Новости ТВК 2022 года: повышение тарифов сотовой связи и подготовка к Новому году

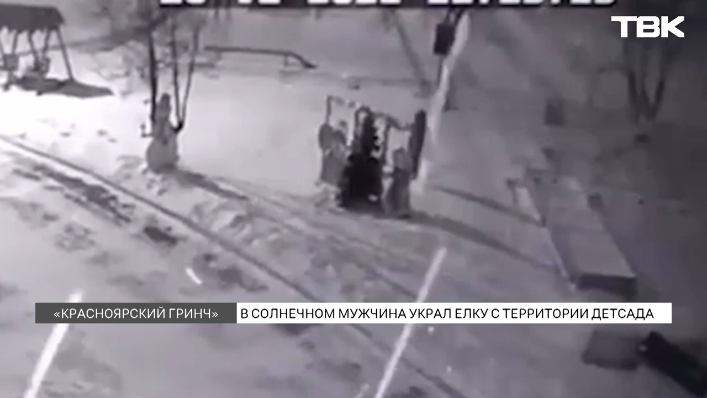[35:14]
Новогоднее преступление случилось поздно вечером 26 декабря на территории детского сада номер 303 на улице 40 лет Победы. Кража елки попала на камеры уличного видеонаблюдения. На кадрах видно, что елка поддалась мужчине не сразу.